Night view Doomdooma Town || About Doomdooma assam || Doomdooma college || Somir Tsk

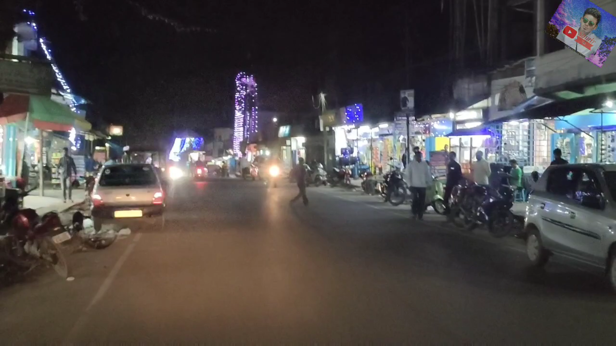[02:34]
और इतने दुफाले दुकान सुकानी आज ये दूर चाक ना दूर
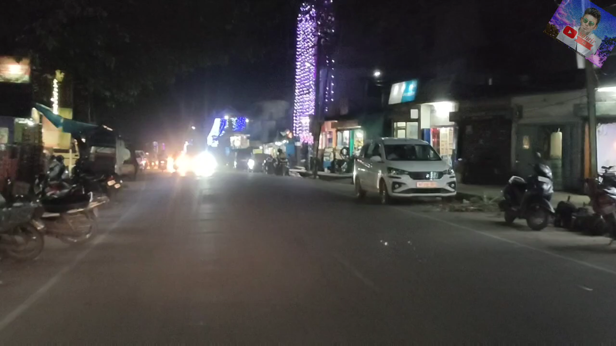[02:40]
ये लाइट मैंने देवाली हो गए ना इतना जास्ट अकान दिन आगते हेकारे पूरा मैंने देवाली कारण प्रस्तुति चलाई ना इतना देवाली पीछे धुनिया के लगे ये दूर चाक कि धुनिया जो आज
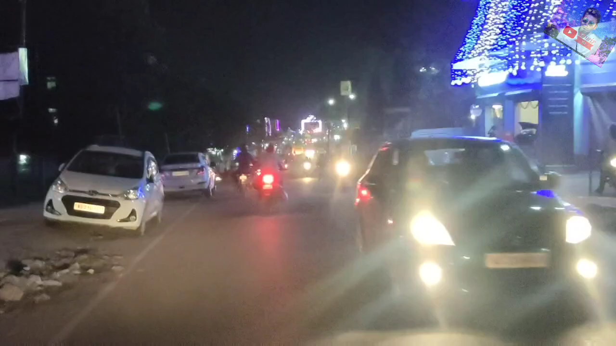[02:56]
हाई दूर चाक ना गेट कि मजा लगे ये छठ पूजार कारण हम लगे और इतने अकान आगत एक लेफ्ट साइड गाड़ी गेरेज क्या कभी आज गाड़ी सड़ी जो बेहद ना तेल बना पड़े और इतना राइट साइड
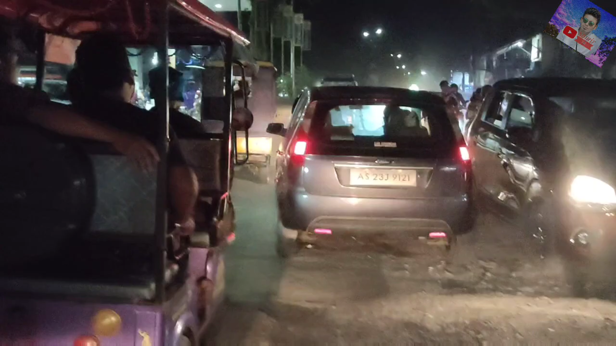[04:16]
और ये पेट्रोल डिपो आसे सौ डुमुआ दूटा आसे तो ये मेन टाउन कब लगे टाउन भर और
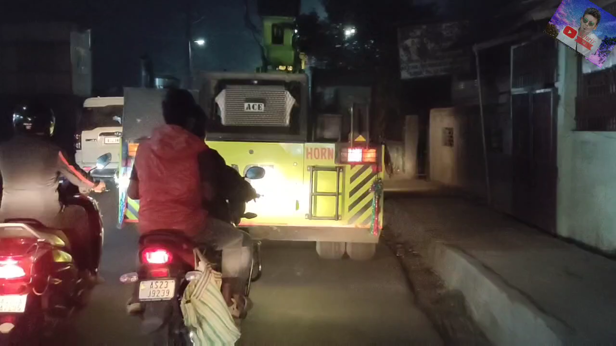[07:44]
আৰু এইফালে ডাইৰেক্ট এইখন গাড়ীখন চাওক না আগত, এইখন যদি গৈ থাকে ৰাস্তাটো আৰু ইমান।